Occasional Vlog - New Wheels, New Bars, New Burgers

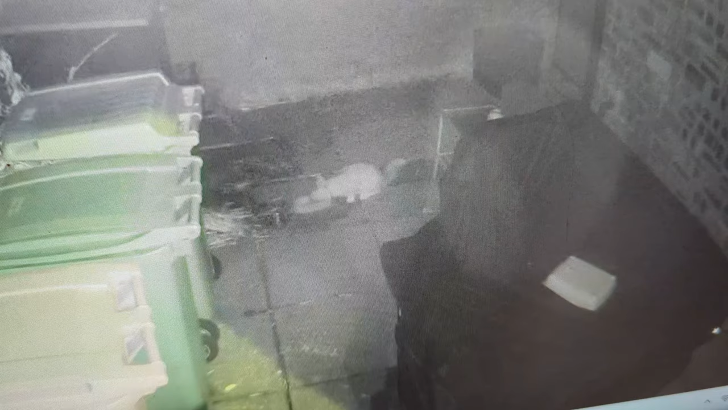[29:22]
Despite the noise In the background We're not actually Playing noises To attract this cat But he did Just look at the camera Cutie